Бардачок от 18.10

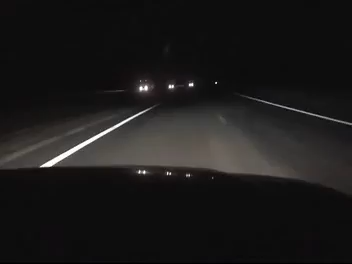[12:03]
Как стемнело, порадовался отличному свету фар-подфайнера, мягкой подсветки панели приборов.